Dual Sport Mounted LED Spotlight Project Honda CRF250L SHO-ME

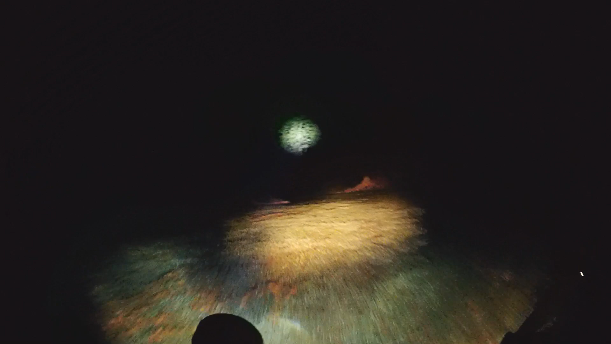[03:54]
Hopefully you can see it on the video. It's kind of shining up in the trees right there. I'm going to have to adjust it down a little bit. I'll be spotlighting coons.
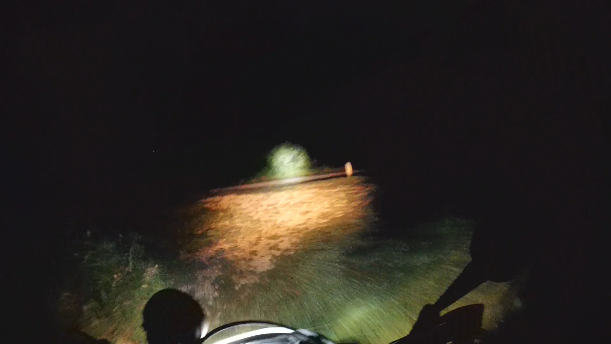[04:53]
Too bright. We'll go see what it looks like on the road. Oh yeah. See here's with it on. And right there. There's with it off. Right there. Now when I turn it on. Look at that. Look down the roadway down there. See you can see that sign. Yeah that dude lights it up.